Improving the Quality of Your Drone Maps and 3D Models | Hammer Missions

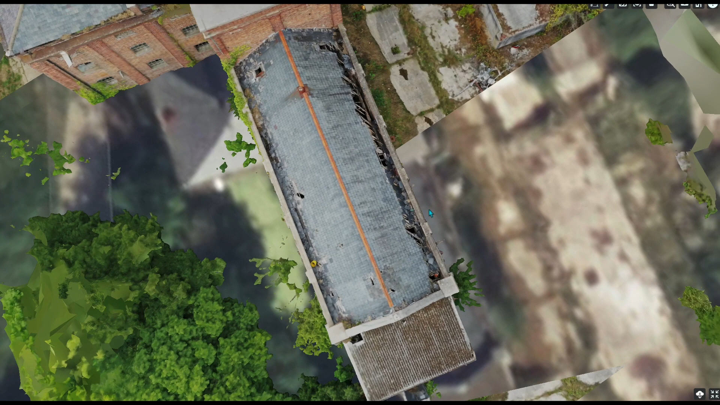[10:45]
And because we'd pushed right out over the side of the facade,
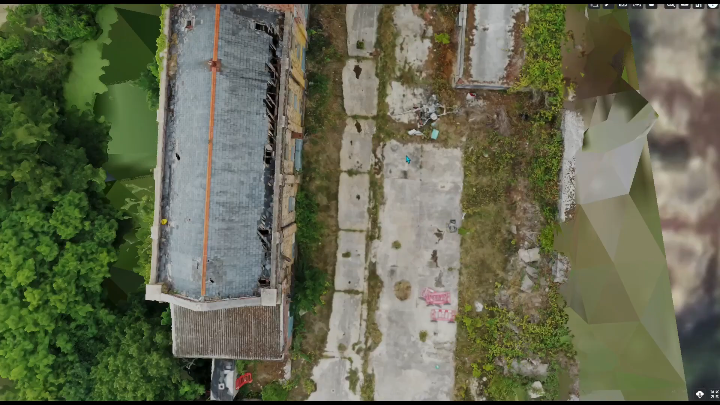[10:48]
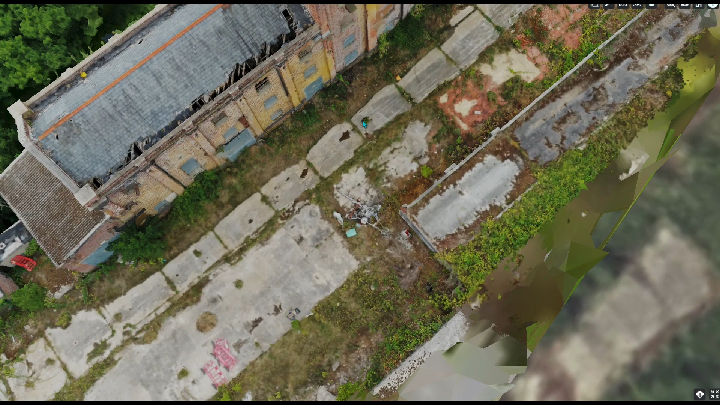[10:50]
it's actually captured the facade data pretty well as well. But it would have only been from the nadir position.
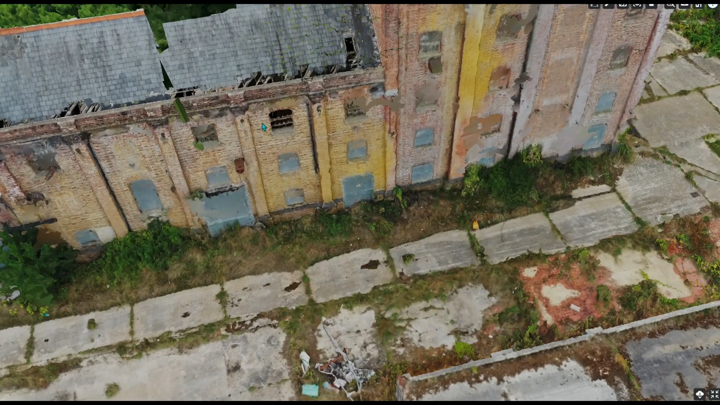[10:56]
So the top down position.
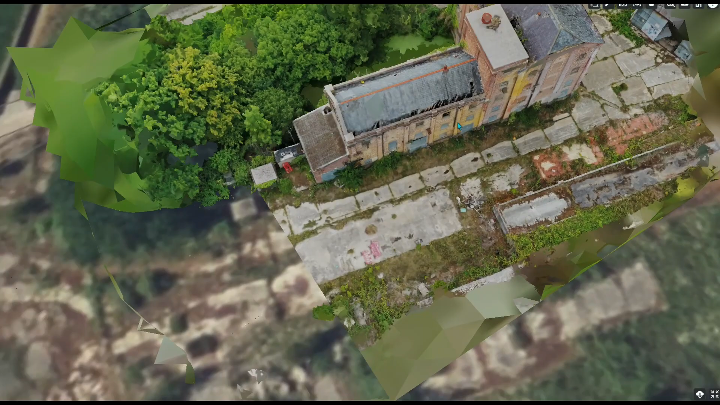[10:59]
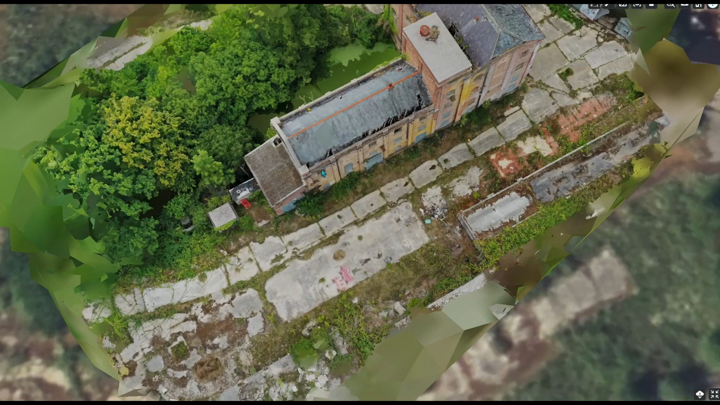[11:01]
So if we scroll around, obviously, we came right out over this as well. So it's captured all of this greenery.
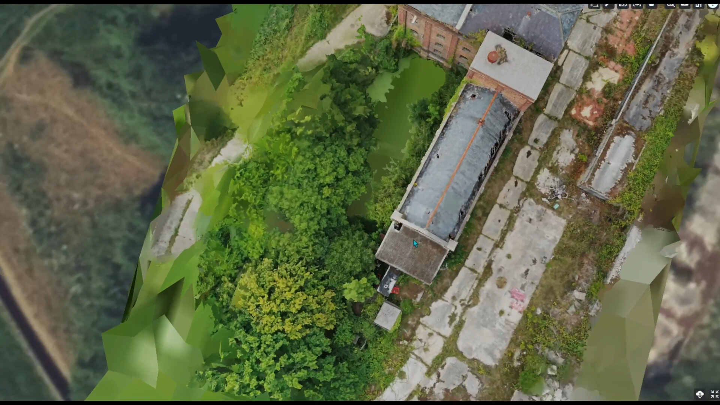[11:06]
So captured this side pretty well down here.
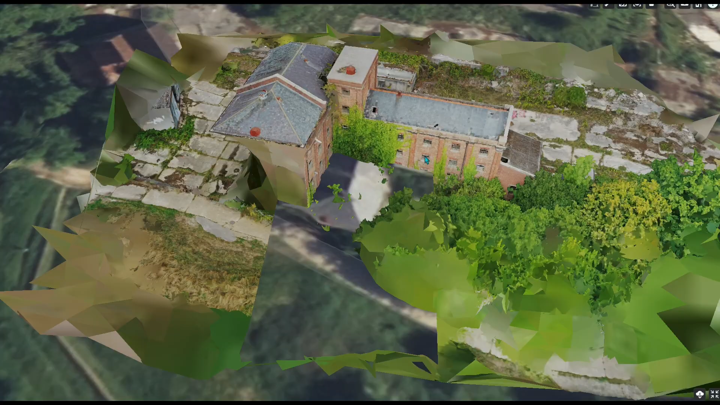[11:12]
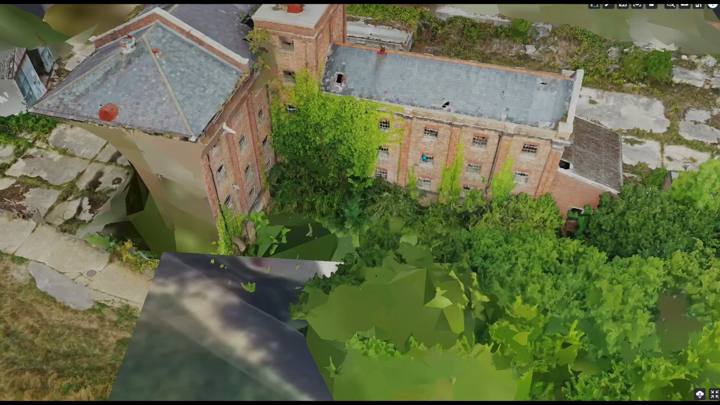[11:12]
As you can see,
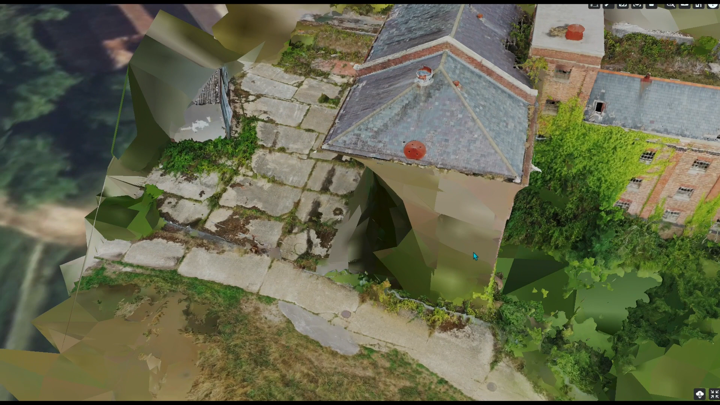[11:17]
the front of the facade is pretty much nothing there.
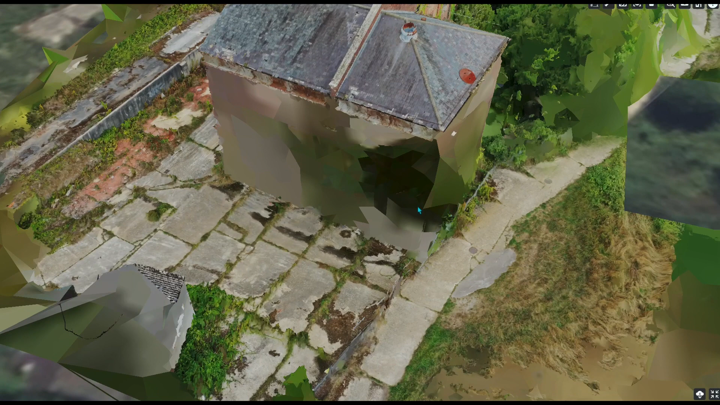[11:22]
Same for this side here.
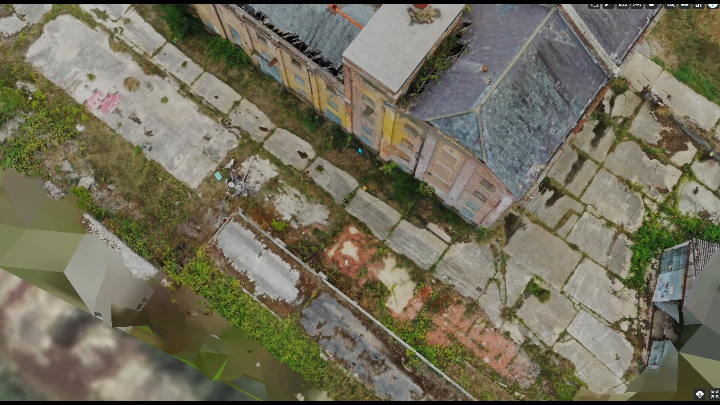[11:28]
And a percentage of the back. Now, this is from overhang. So obviously, the nadir position won't pick this up.
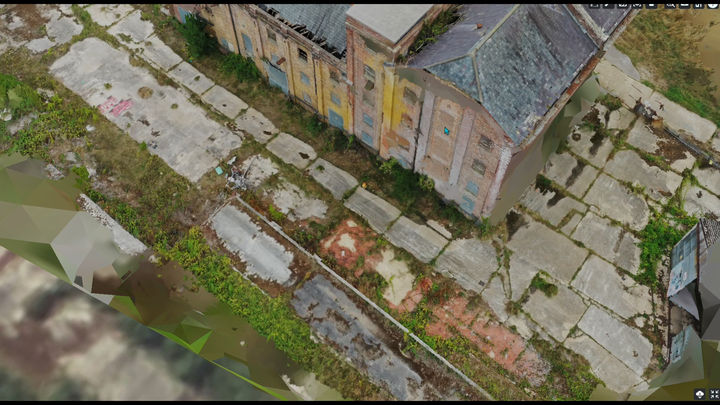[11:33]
So if we were to put our cameras back on,
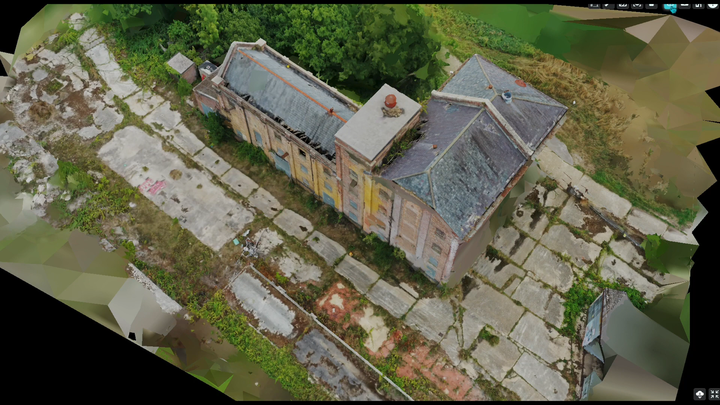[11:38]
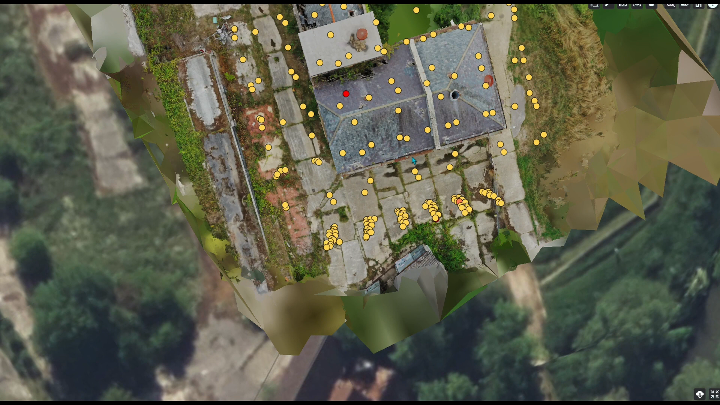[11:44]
you'll see there's not a great deal of overlap down here.
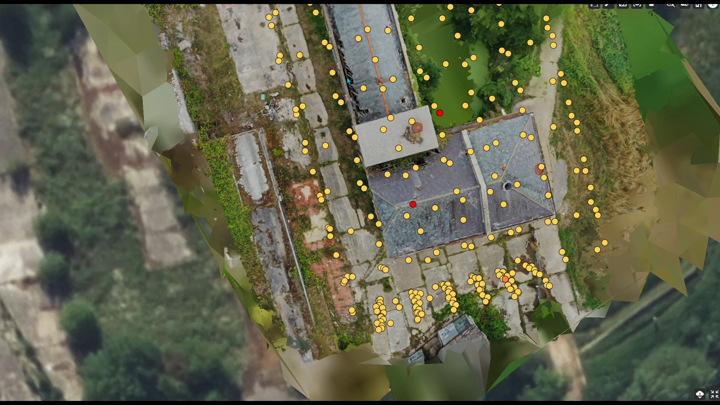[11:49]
But there is over the back, hence the reason it's managed to capture the back end of the facade.
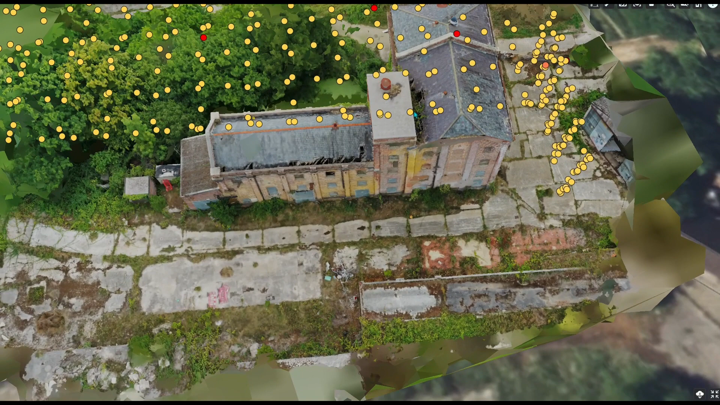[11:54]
So generally, from a nadir position, this is very good.
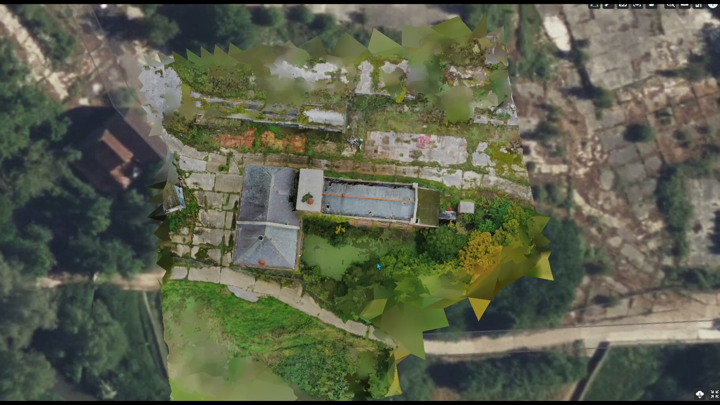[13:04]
Now you can see, actually, it's not too bad.
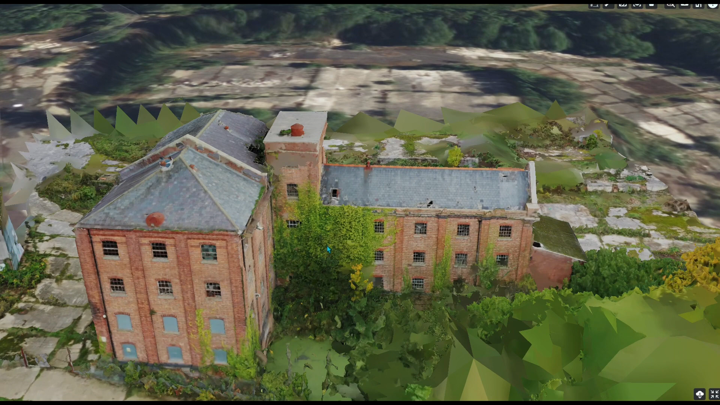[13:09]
See, this time around, because we've got some overlap
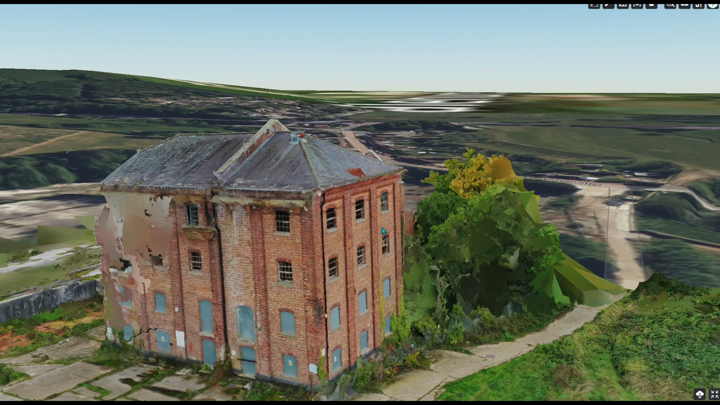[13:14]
and facade and picked up our obliques.
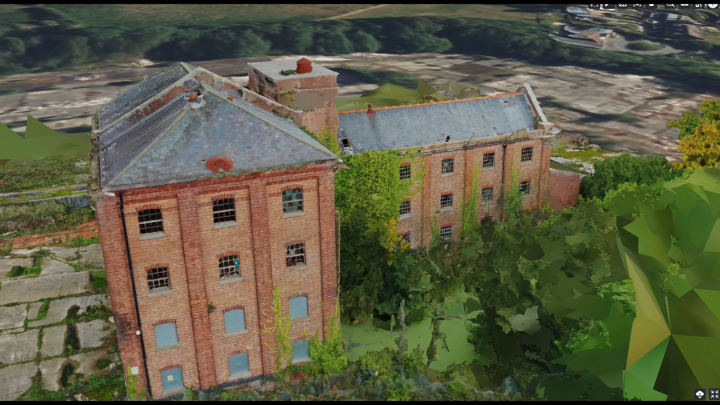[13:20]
It's actually rendered this side really quite nicely.
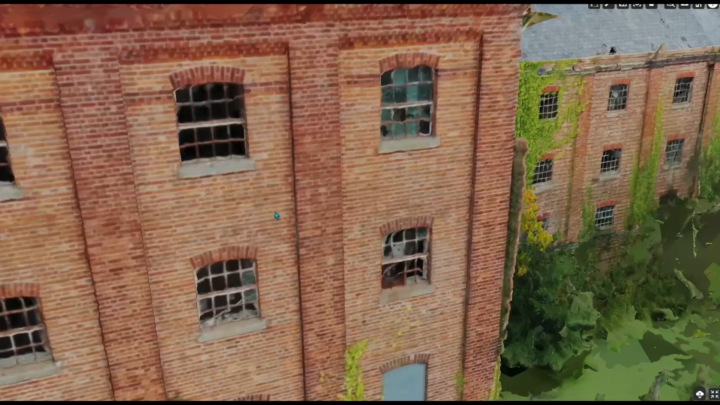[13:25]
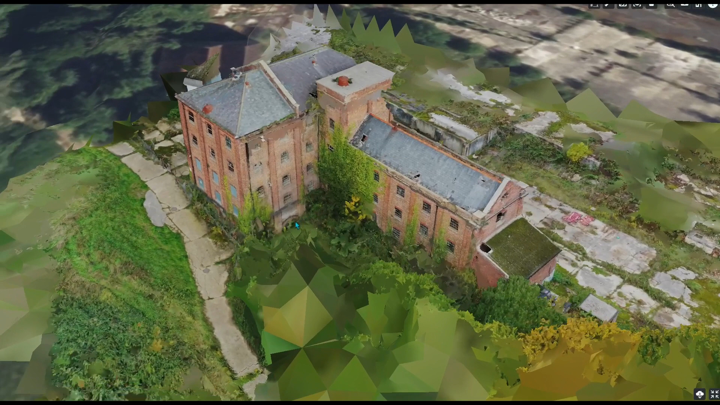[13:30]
It's all looking pretty good until we get to the back,
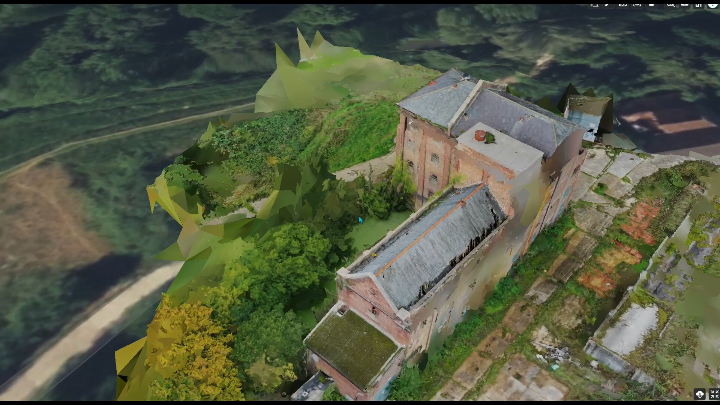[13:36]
which looks horrendous.
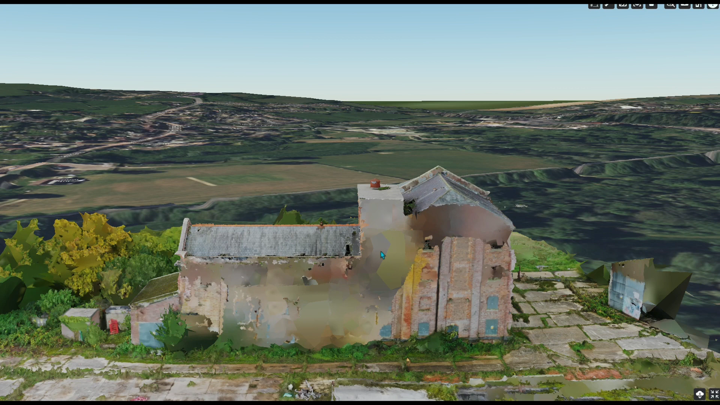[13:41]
And this side's not so great either.
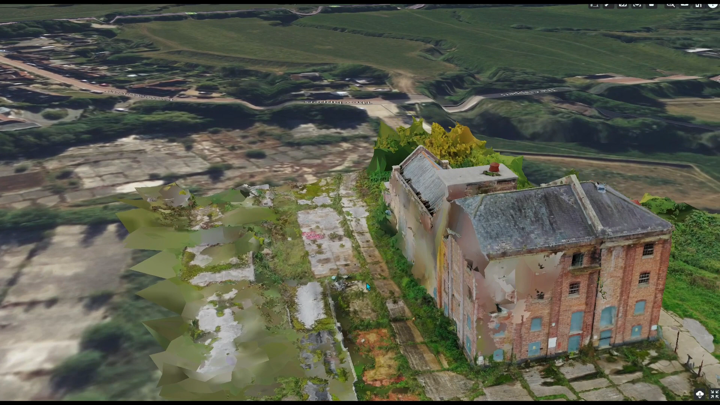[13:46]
Now, a lot of this will be to do with
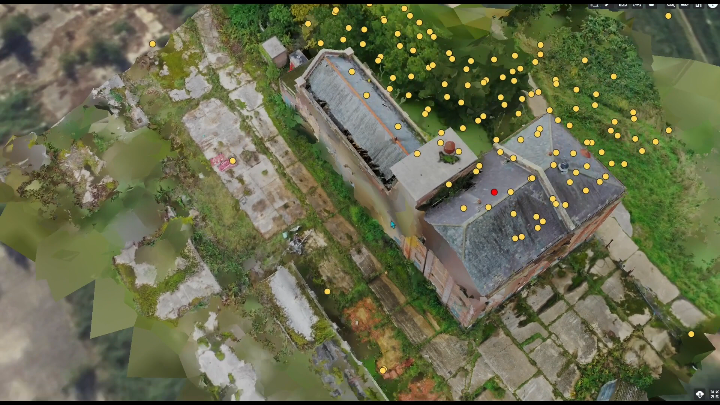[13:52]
no overlap or overhang in the nadir position. So it has nothing to tie these two images together.
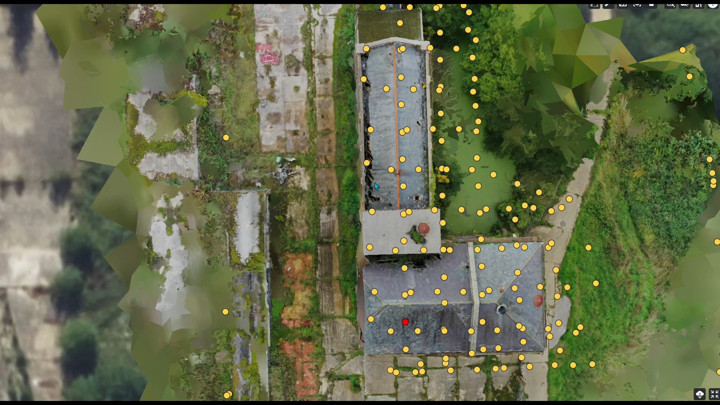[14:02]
Therefore, it just makes a mess.
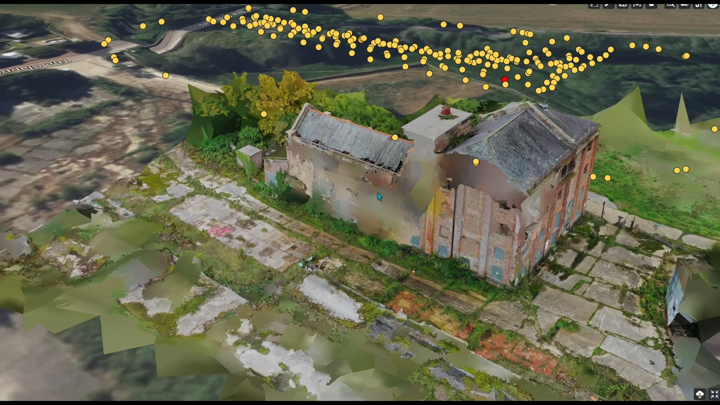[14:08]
Similar over here as well. There's actually some overhang here that it hasn't managed to pick up.
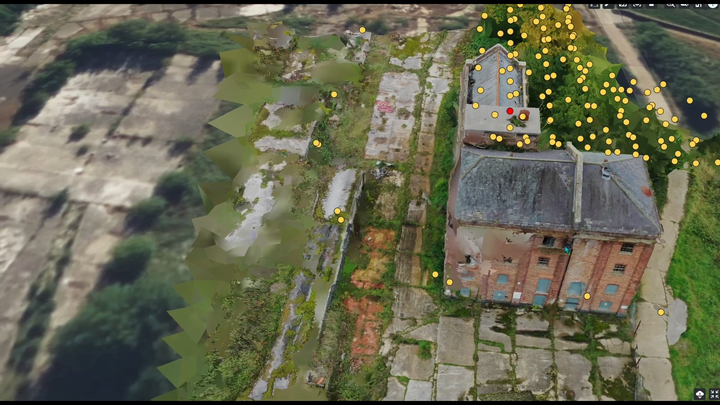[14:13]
And the obliques haven't managed to pick it up either. Which is where we came up with the idea of moving
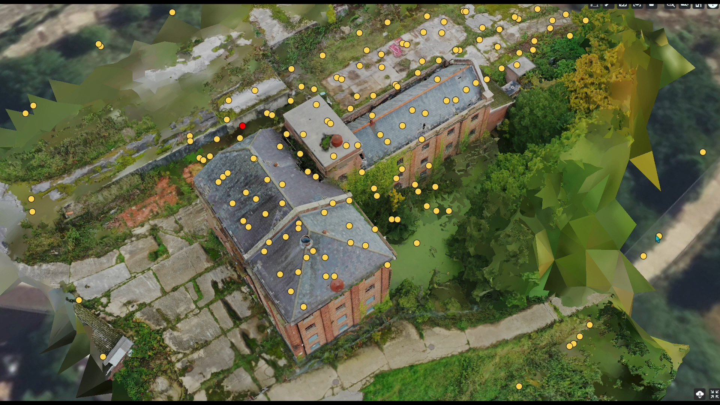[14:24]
the obliques closer in and getting them to overlap the 3D mapping or the nadir position.